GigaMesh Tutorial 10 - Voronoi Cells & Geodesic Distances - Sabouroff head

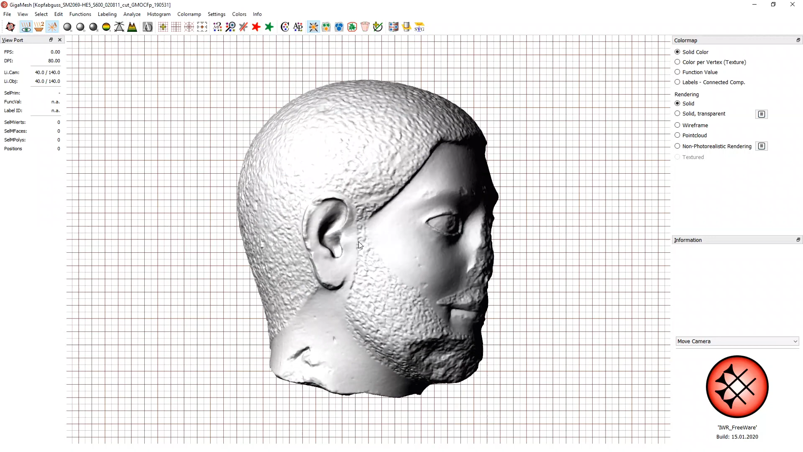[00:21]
This is a 3D scan of a gypsum cast of a life-sized archived Greek marble head, the so-called Saborov head, which comes most likely from Athens and dates back
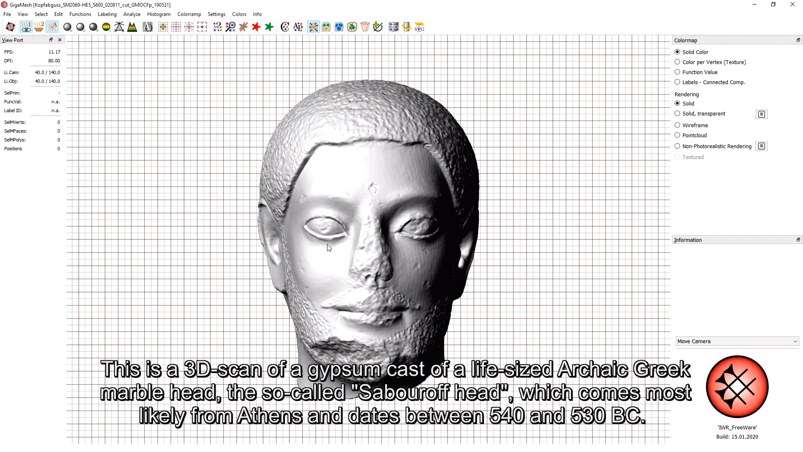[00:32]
between 540 and 530 before Christ. Working with the 3D model allows us to visualize small asymmetries,
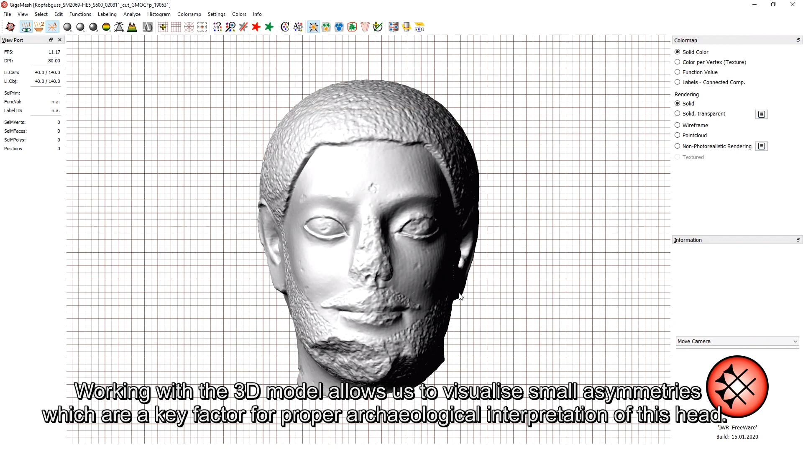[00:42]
which are a key factor for proper archaeological interpretation of this head. In order to check the symmetry of an object, we have to select points.
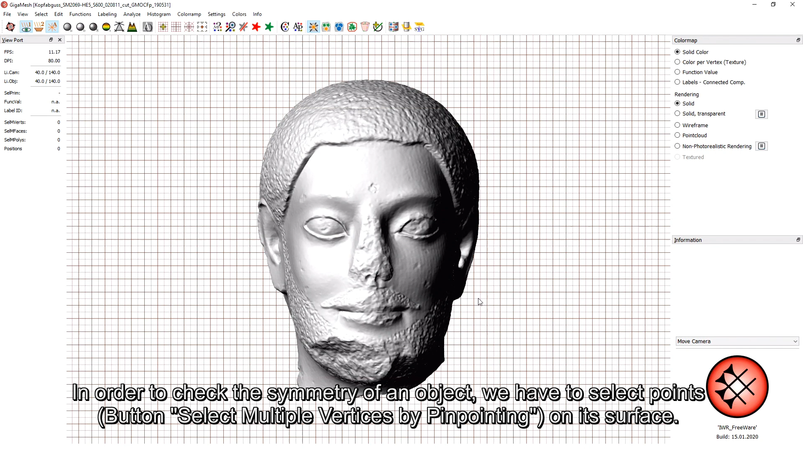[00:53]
Via the button Select multiple vertices by pinpointing on its surface.
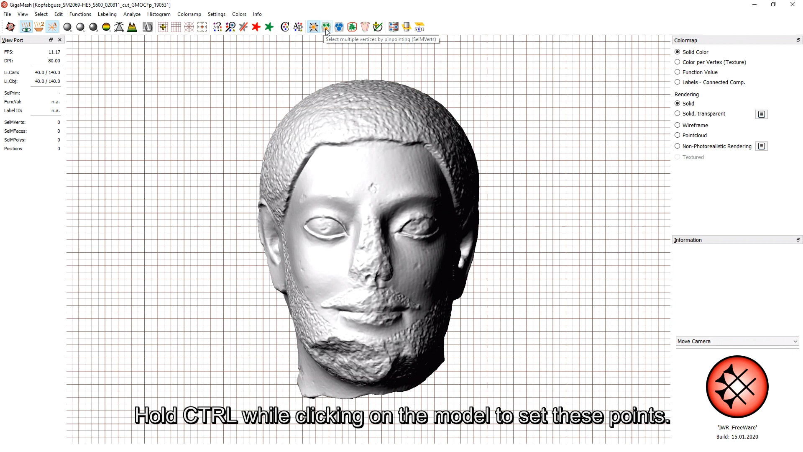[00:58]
Hold CTRL while clicking on the model to set these points. The points can be saved and reloaded later. To save them, use Select Vertices Selected Multiple Vertices by Value Type
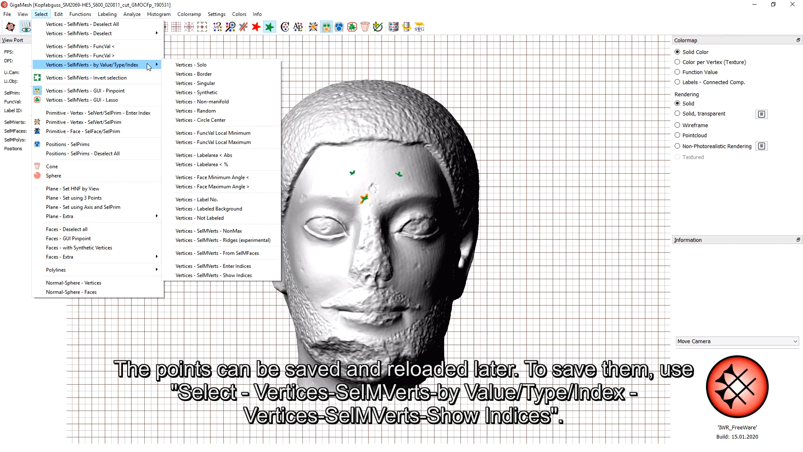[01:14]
Index Vertices Selected Multiple Vertices Show Indices.
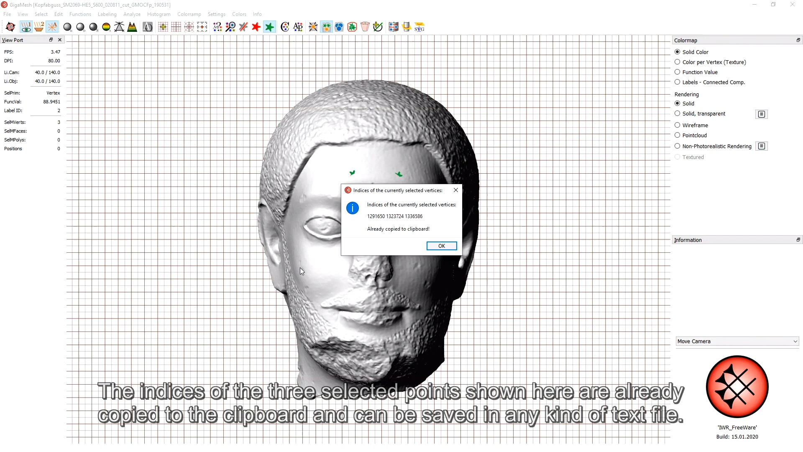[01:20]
The indices of the 3 selected points shown here are already copied to the clipboard and can be saved in any kind of text file.
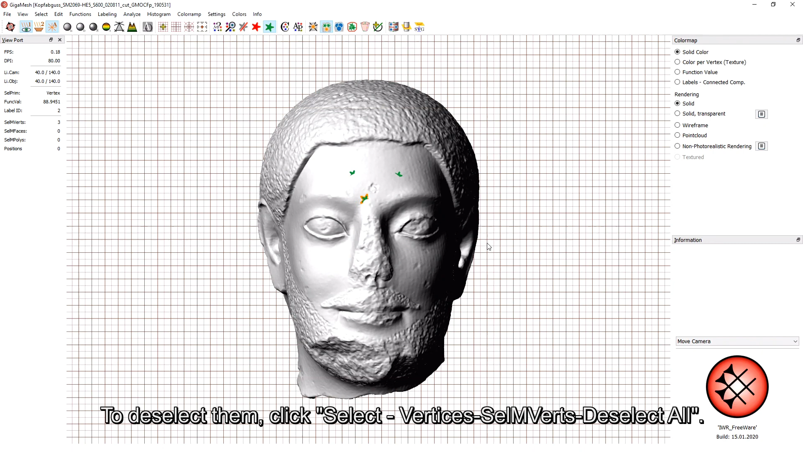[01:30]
To deselect them, click Select Vertices Selected Multiple Vertices Deselect All. For this model, we have already prepared some points of interest.
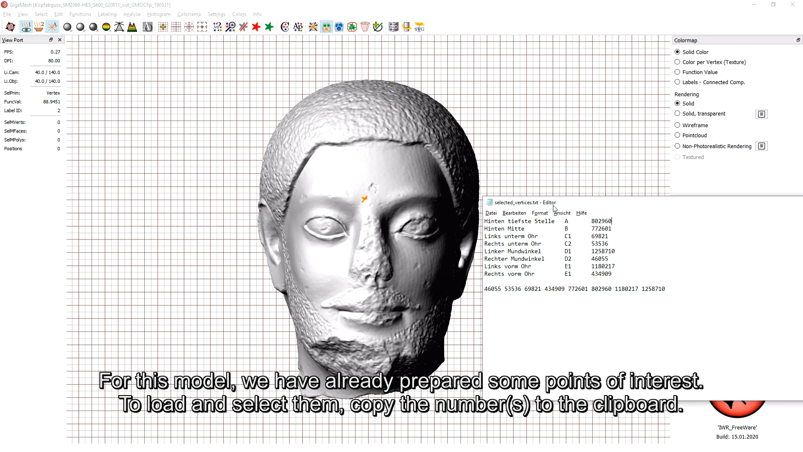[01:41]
To load and select them, copy the numbers to the clipboard. Then go to Select Vertices Select Multiple Vertices by Value Type Index,
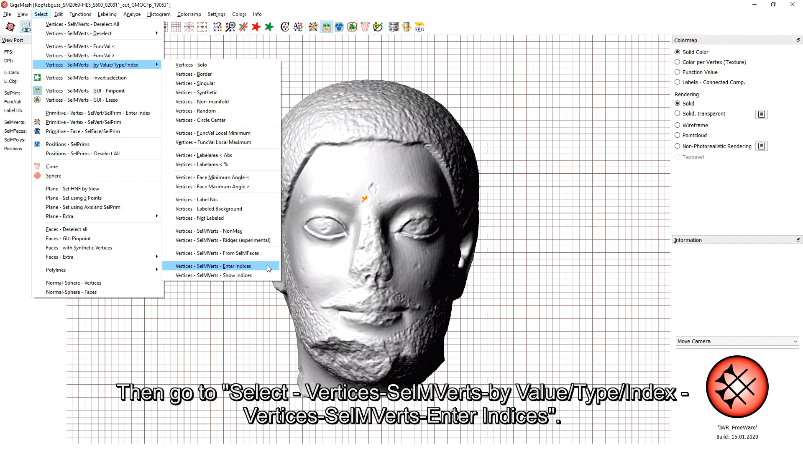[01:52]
Vertices Select Multiple Vertices Enter Indices.
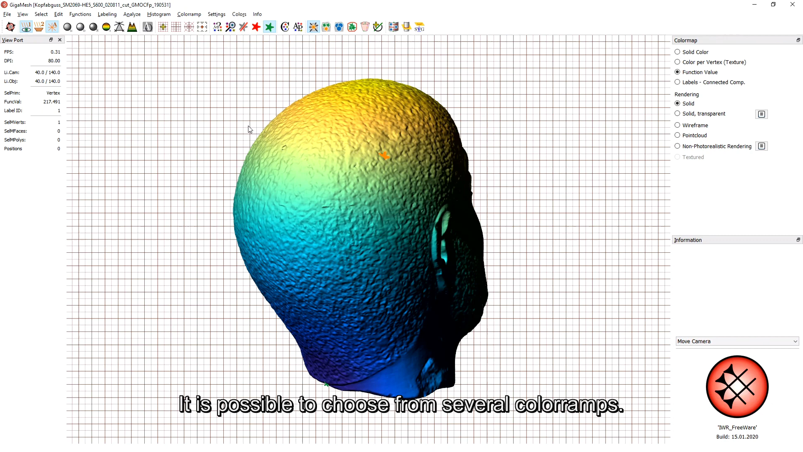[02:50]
To get a clearer view of the symmetries, we repeat the color ramp over and over every 10 millimeters.
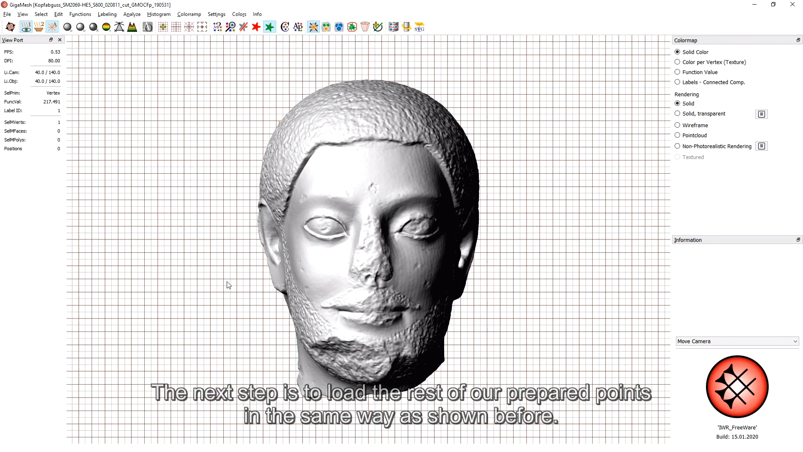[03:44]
The next step is to load the rest of our prepared points in the same way as shown before.
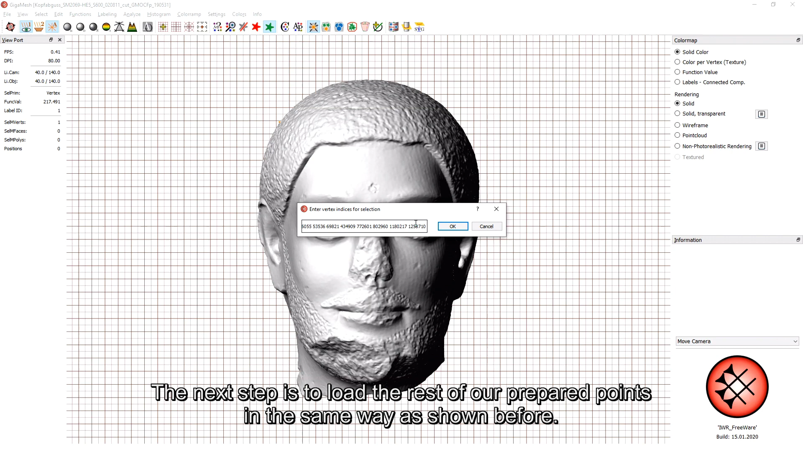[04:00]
These points are set on the same features on both sides of the head,
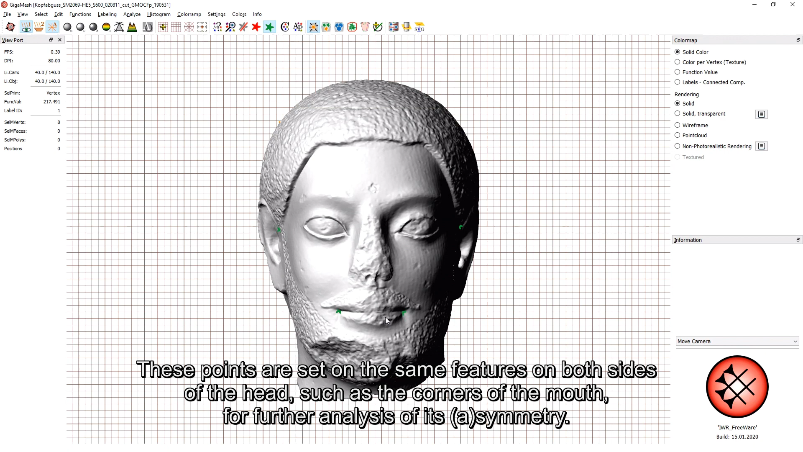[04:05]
such as the corners of the mouth for further analysis of its symmetry or asymmetry.
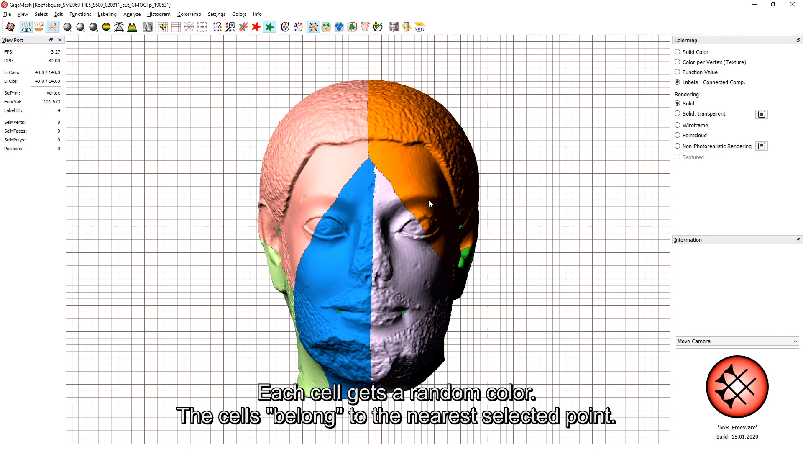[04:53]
Here we see one more aspect of the head.
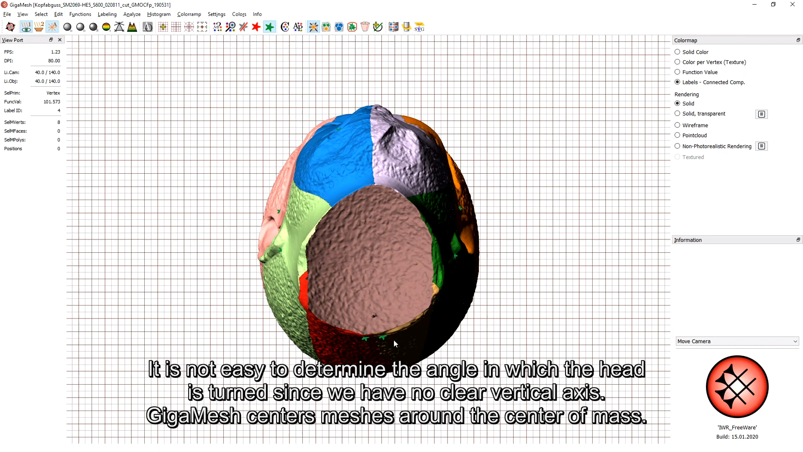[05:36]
It is not easy to determine the angle in which the head is turned, since we have no clear vertical axis.
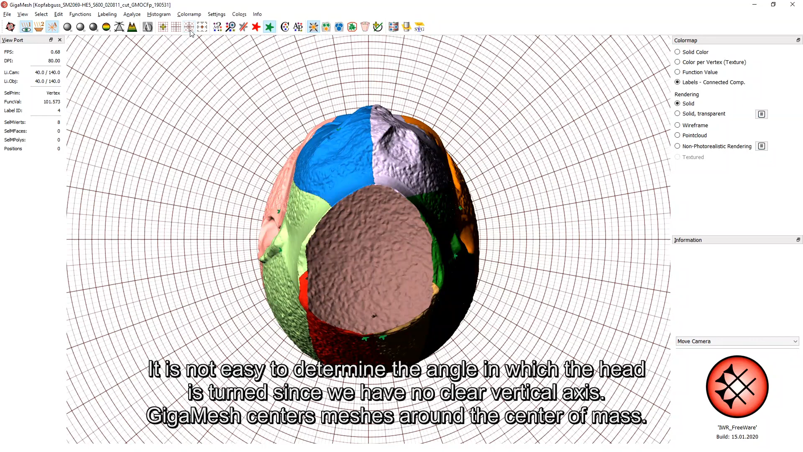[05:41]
Gigamesh centers meshes around the center of mass.
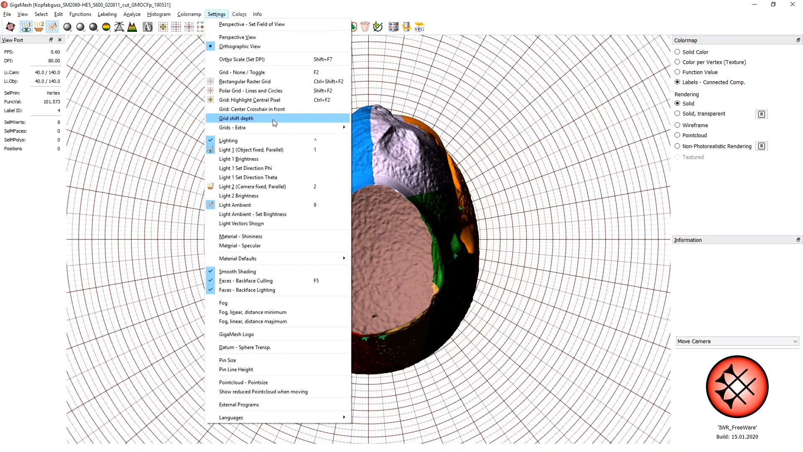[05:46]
On the polar grid, we can determine the angle between the points and the axis.
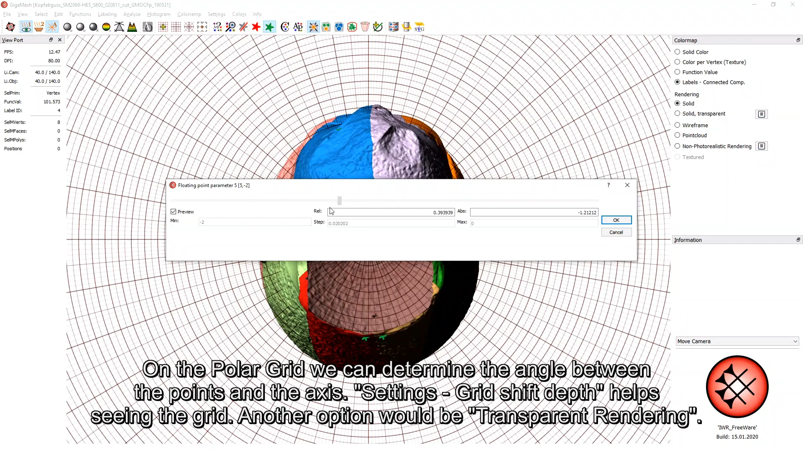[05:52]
Settings, Grid Shift Depth helps seeing the grid.
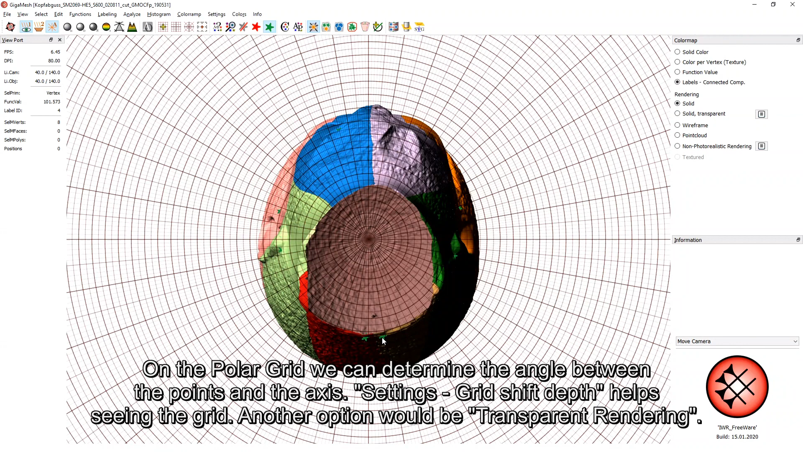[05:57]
Another option would be transparent rendering.
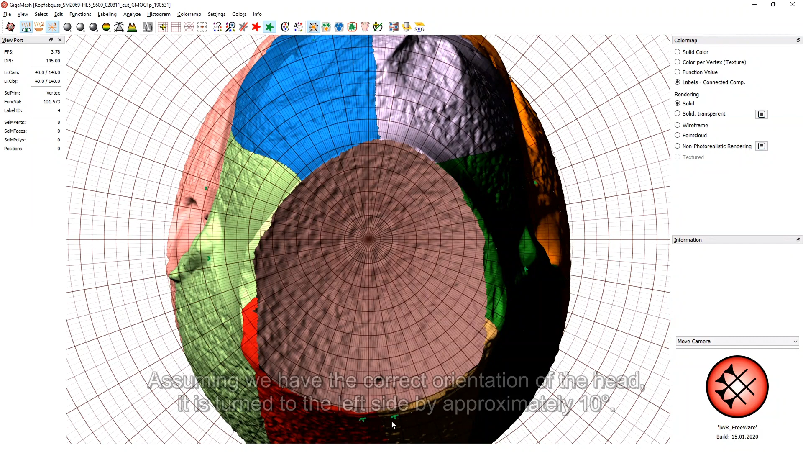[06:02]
Assuming we have the correct orientation of the head, it is turned to the left side by approximately 10 degrees.